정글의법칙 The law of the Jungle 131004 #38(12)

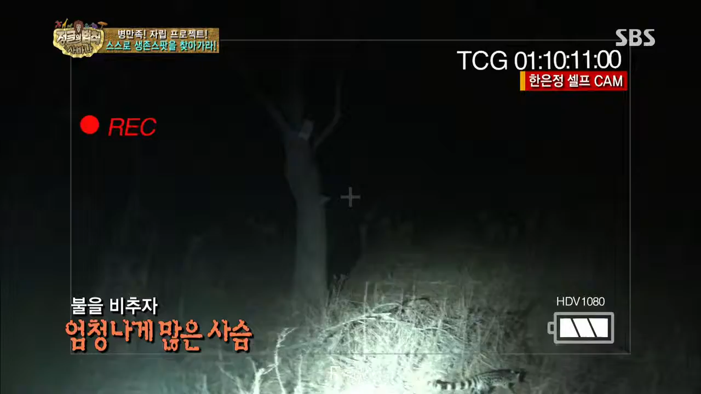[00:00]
얘 뭐냐? 얘 뭐야? 어 이거 봐! 살쾡이 살쾡이! 밑에 살쾡이! 오 올라간다! 나무 위로 올라간다!